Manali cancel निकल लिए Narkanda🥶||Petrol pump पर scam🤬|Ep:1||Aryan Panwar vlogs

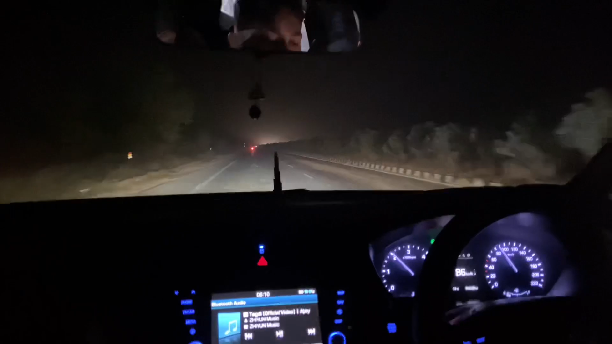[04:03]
जाम लगा हुआ है बहुत बढ़िया वाला हाईवे पे,
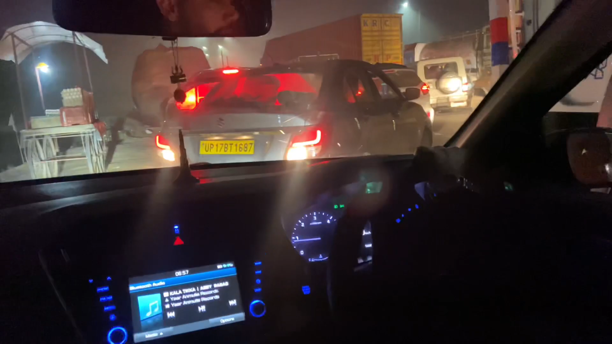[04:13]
यहाँ से रहता है 115 किलोमीटर अम्बाला, और आधे घंटा तो हो गया जाम में खड़े खड़े,
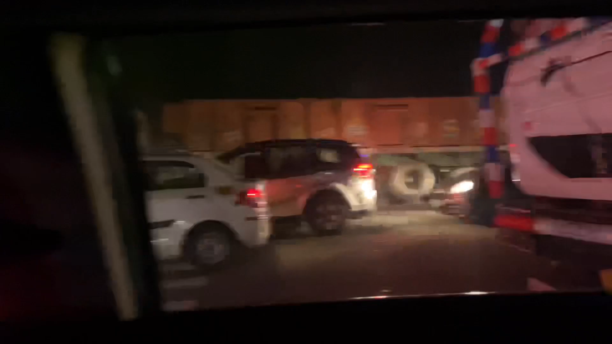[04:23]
देख लो कितना लंबा जाम लगा हुआ है, कोई इधर घुसारा कोई इधर घुसारा, एक लाइन में नहीं चलता कोई।
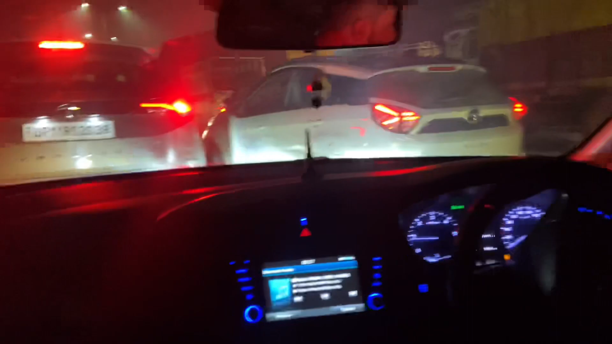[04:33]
तो भाई यहाँ डलवा रहे हैं डीजल,